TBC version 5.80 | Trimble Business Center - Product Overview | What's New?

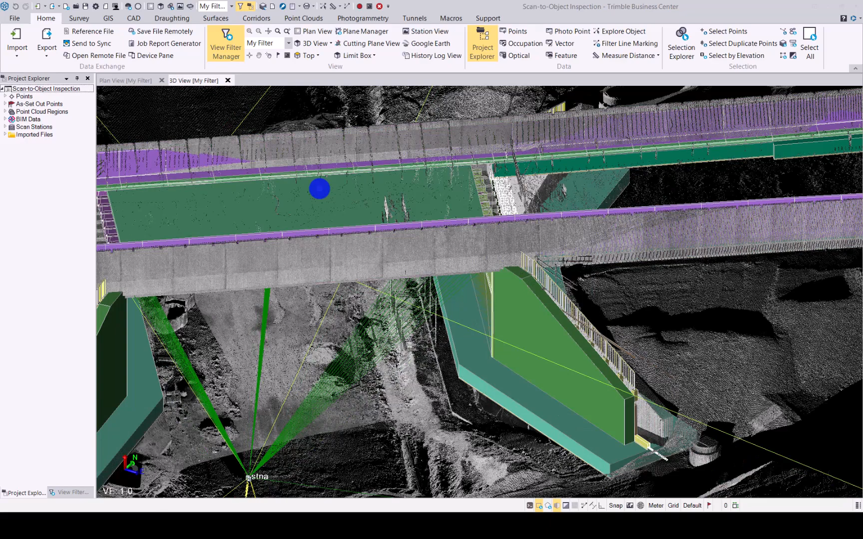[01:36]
enhancements if you want in detail workflow guides please have a look and follow our YouTube channel as well as on LinkedIn I will post videos showing these functionalities completely and in in depth okay as you can see we have a scan
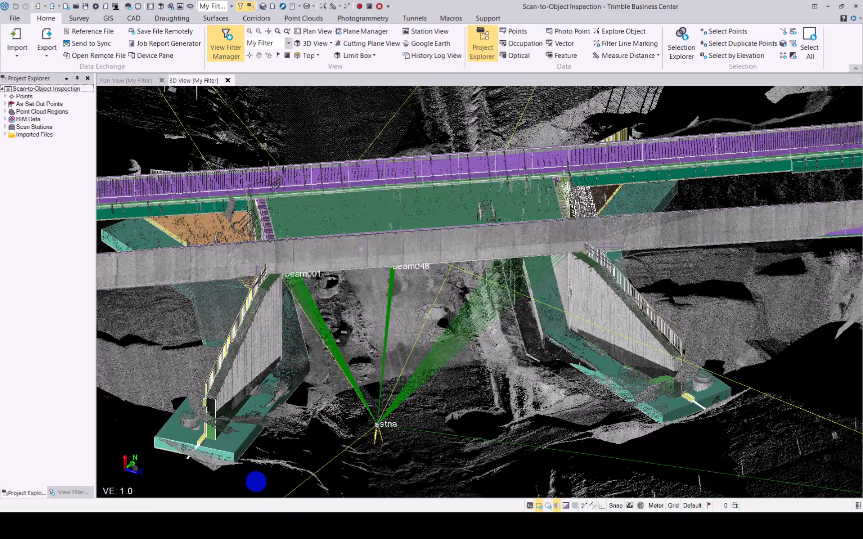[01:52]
done on this bridge and for the scan
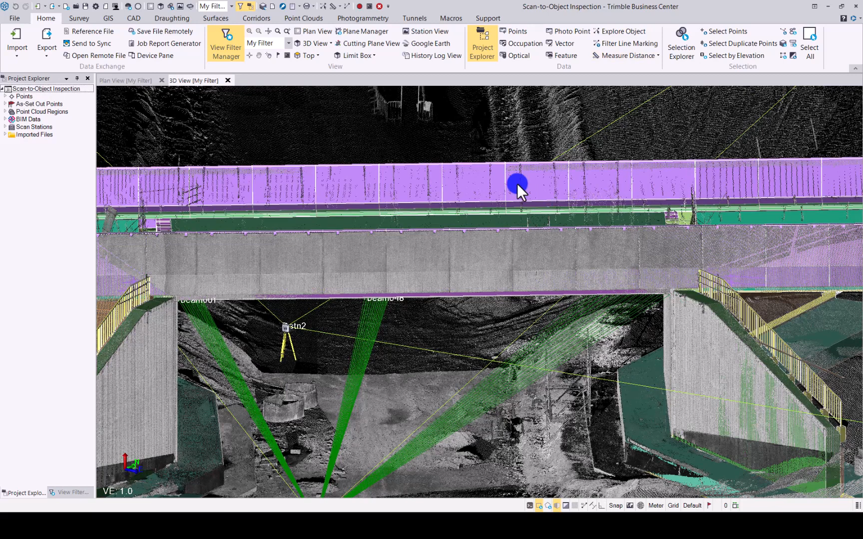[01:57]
inspection when you go to point clouds you will see the enhancement of multiple 3d objects just give it a name quickly for now do the 3d object and then when you go under select previously you could only select the one object let's just switch off the point
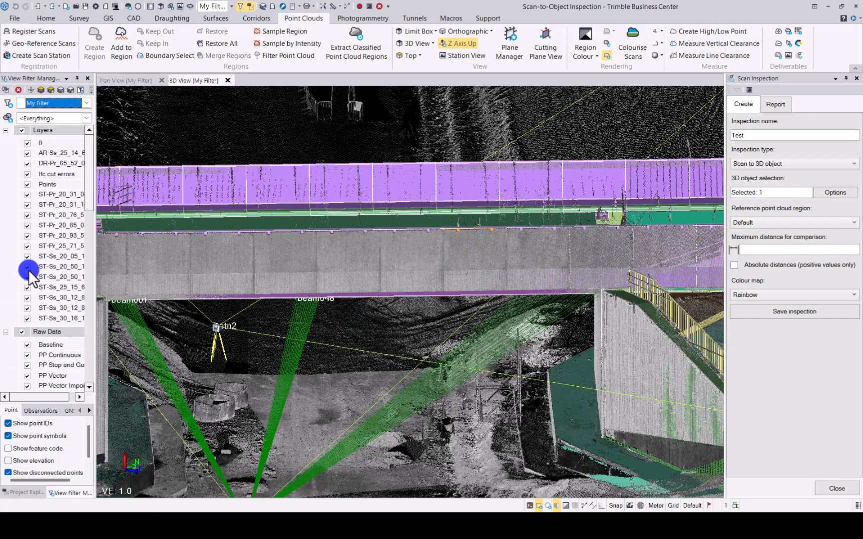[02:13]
cloud quickly there we go you could only select one object but at the bottom you will see there is now an internal
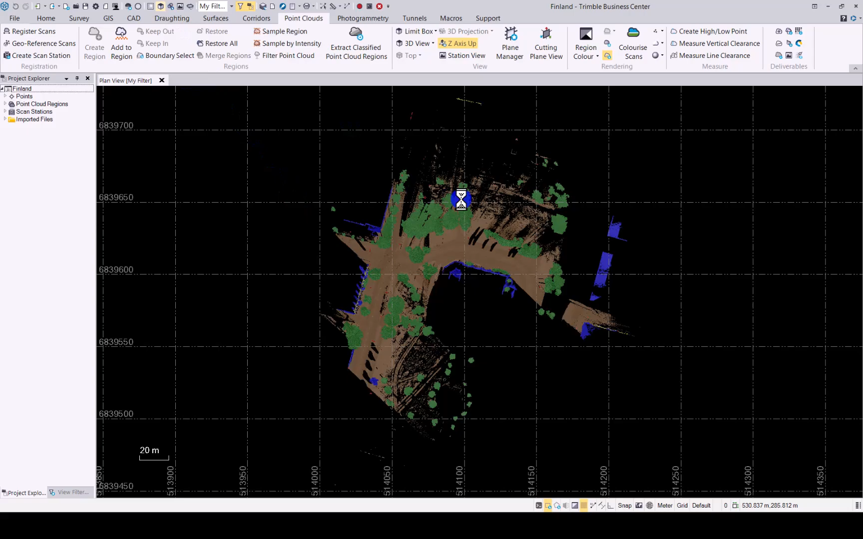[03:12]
so in this point cloud you can see we do have manuals some trees poles and signs
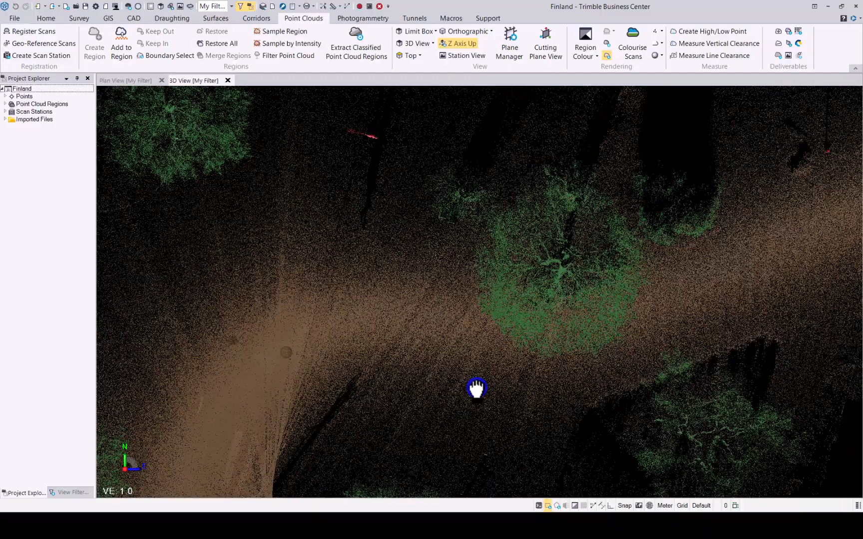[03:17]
if you then go to your extract point feature option remember it's always best to have your point cloud classified when using this extraction features you will see the extract point feature command looks a bit different now you have your data extraction and then extraction type when you click on it you will see you have five different options now tree post
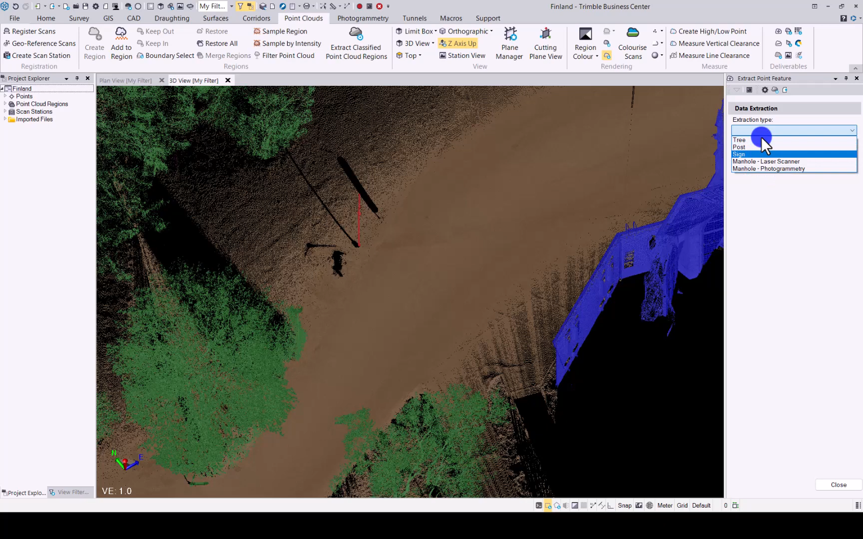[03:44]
sign manual from laser scanning data and manuals from photogrammetry let's click on tree first of all when it opens up the command you'll see you have some setting options where you can then decide where the trunk diameter should be measured from
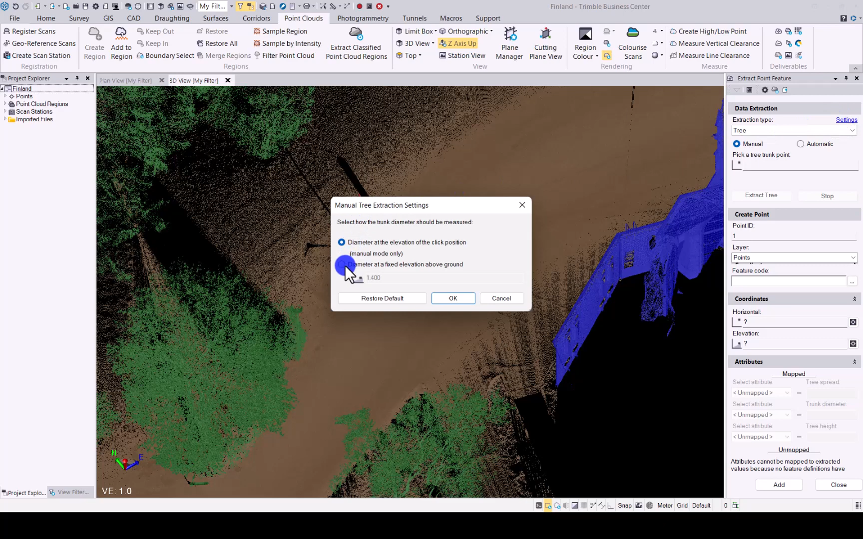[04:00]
you can select what you require there you can manually or automatically then allow the software to extract the information as you can see it asks to make sure that the correct point cloud is visible when using this command same then for posts again you have some settings options here to say where the diameter
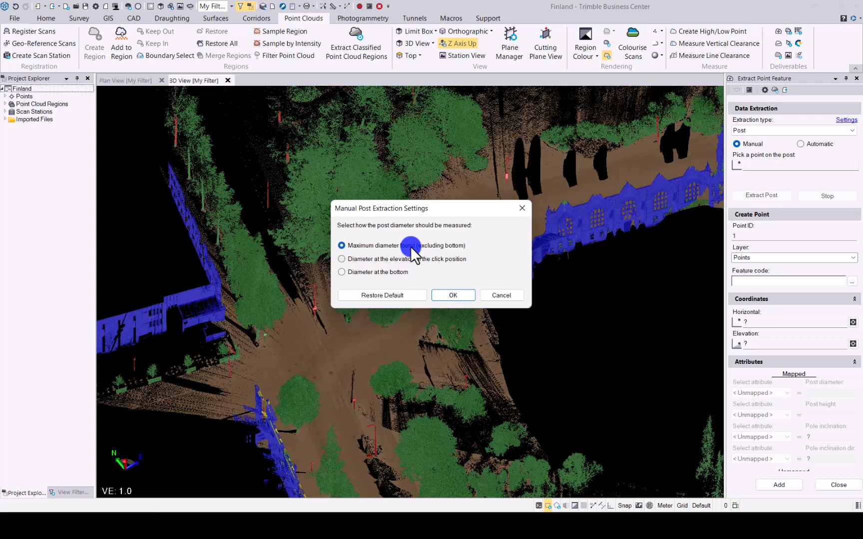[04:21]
needs to be measured from and the same when you go to signs settings again the diameter where it can be done from you can add feature code as well it will extract the information and you can map it accordingly please have a look at my youtube video that will be posted soon about how to use this functionality
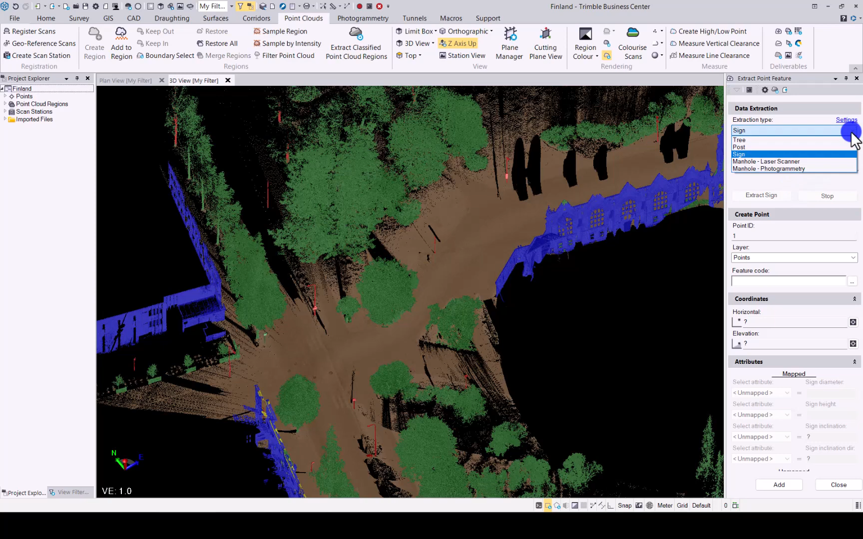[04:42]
same for the manuals from laser scanning data again you can automatically extract them extract the manuals and there is a confidence level so you can play around with that to make sure
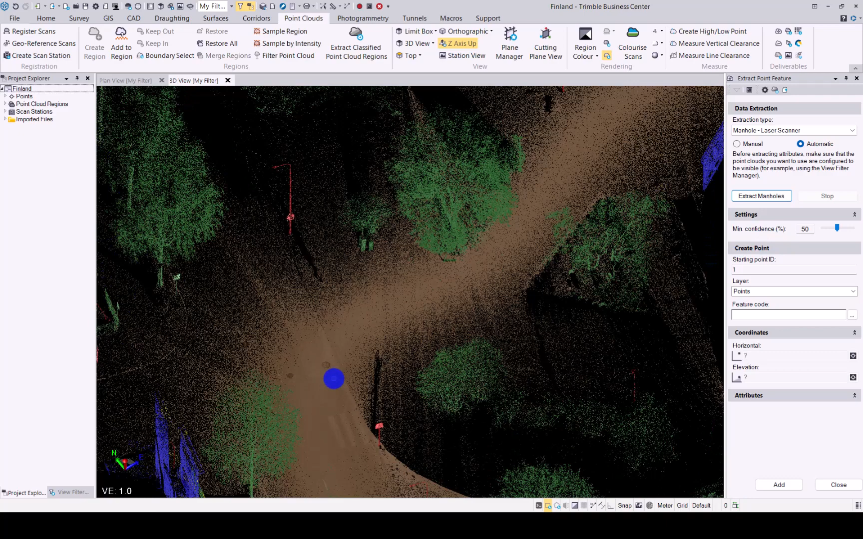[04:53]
it does not miss any of the manuals and it doesn't give you too many false positives again i will have a video available for this showing you the in-depth workflow for this extraction option
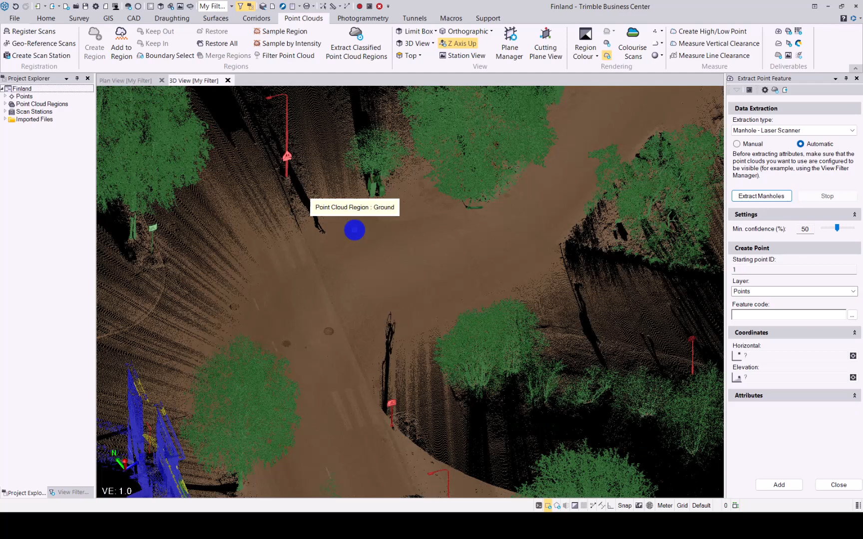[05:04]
that covers the geometry enhancements for point card extraction features next up